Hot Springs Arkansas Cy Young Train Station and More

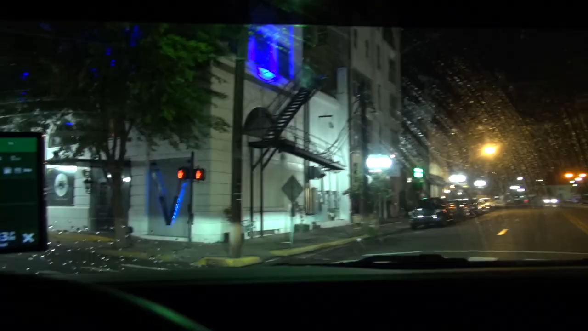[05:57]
So this is downtown Hot Springs.
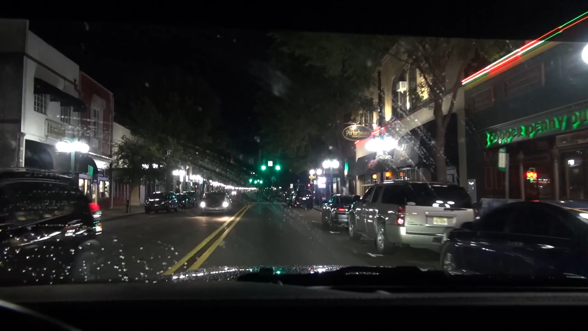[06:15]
I'm calling it Main Street, but I don't think that's what it is.
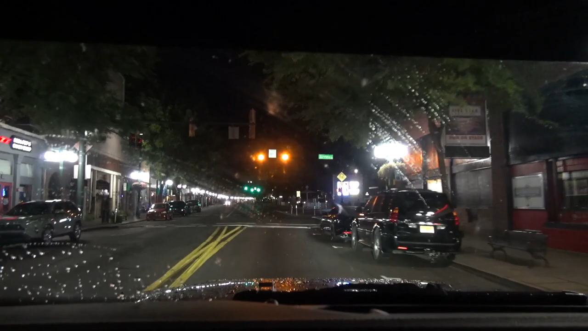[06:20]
I'll see if I can see. There's Spring Street. It's a Central Avenue, which would be Main Street. I'll just drive you down and let you take a little look-see. This is a…
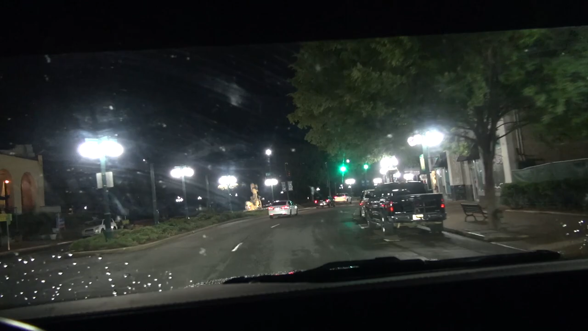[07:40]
That's the Arlington Hotel. And that vehicle was ridiculously loud. Wow, it was loud. So loud it made me mad. If I could have popped the guy with his muffler, I would have. Yep, just taken the muffler and just cracked him across the skull.
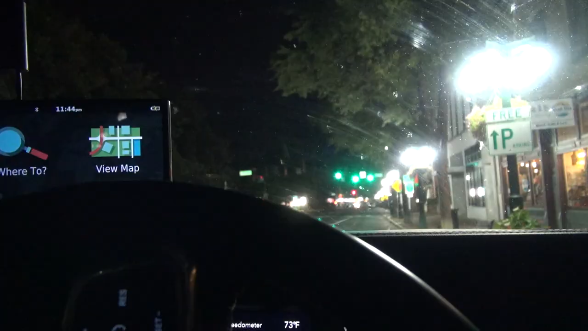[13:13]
And I have never actually turned and gone up behind these buildings on the right-hand side. To the left, it's open. But to the right, I want to see what it's like up here. So let's go and take a look. And you see what I'm saying? It's literally uphill.
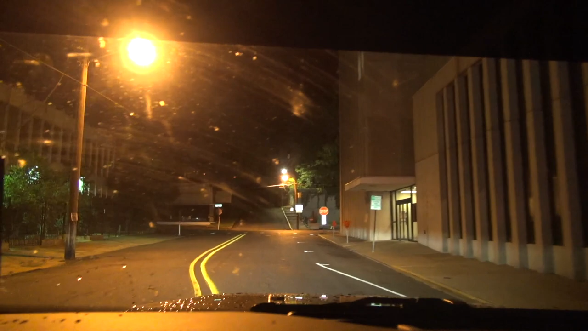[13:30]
And when I film at night, I have some people going, man, this has been a lot better during the day.
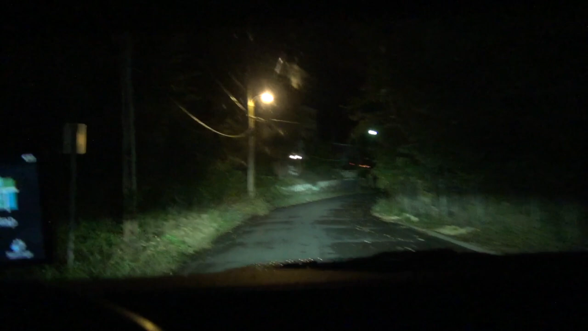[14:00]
So I turn it back around. I'm going to go down. And I'm trying to figure out what this is on my left-hand side here with the orange lights.
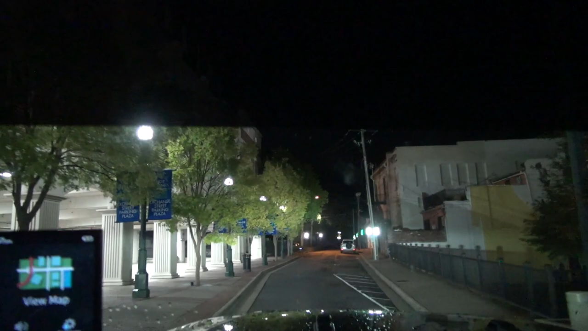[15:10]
It was on a one-way street. See, there's Central.
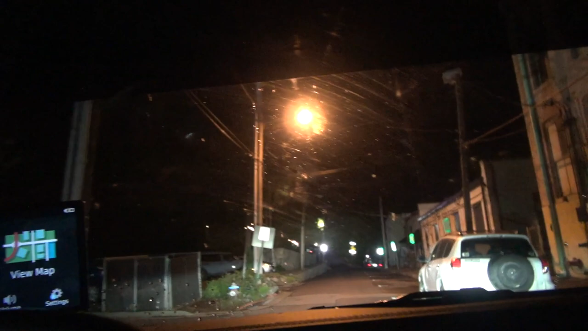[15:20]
There's a pizza place right up here.
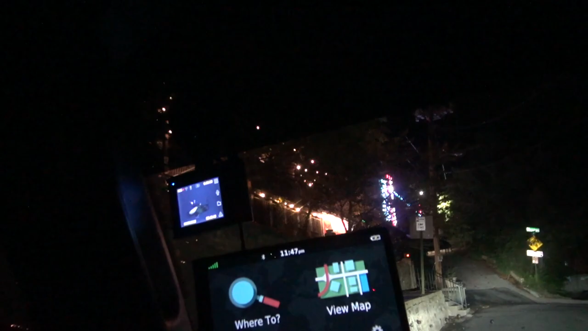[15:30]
It's called Grateful Head Pizza Oven and Beer Garden.